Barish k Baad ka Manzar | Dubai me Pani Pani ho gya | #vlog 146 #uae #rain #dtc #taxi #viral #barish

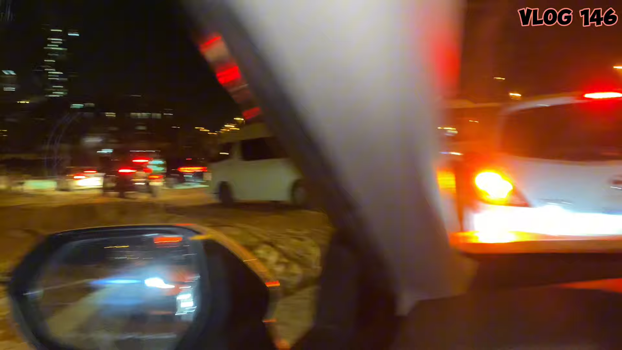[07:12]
یہ کام پہلے دبائی میں کبھی نہیں دیکھے جو اب وہ کر رہے ہیں ابھی تک پانی ہے ایکزٹ بند ہے ابھی دوسرا رستہ یوز کرنا پڑے گا